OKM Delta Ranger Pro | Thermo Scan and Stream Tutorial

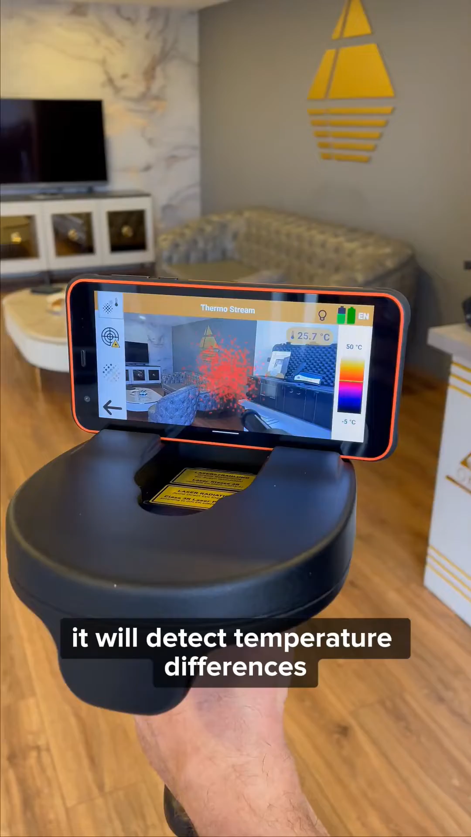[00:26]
On screen: spot 25.7°C, scale top 50°C, scale bottom -5°C
In this function it will detect temperature differences as simple as waving your hand in front will show the difference in temperature, which sits up here.
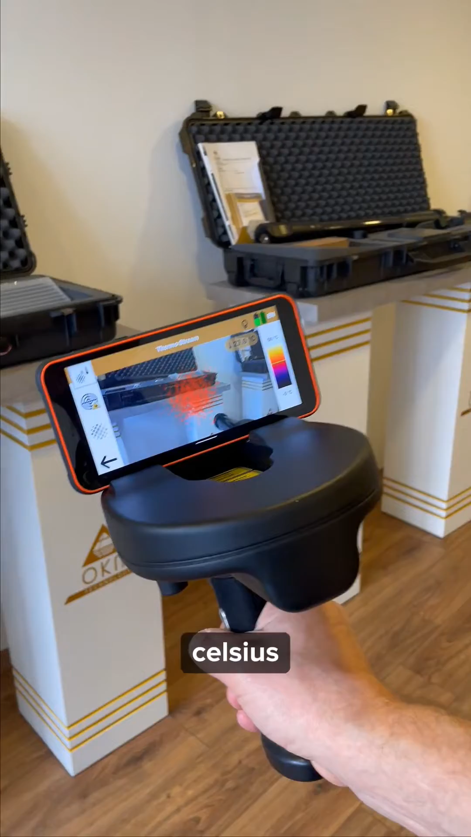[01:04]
For example, the stand here, I'm recording here at 27 degrees Celsius and up here the wall is at 26, making a slight difference.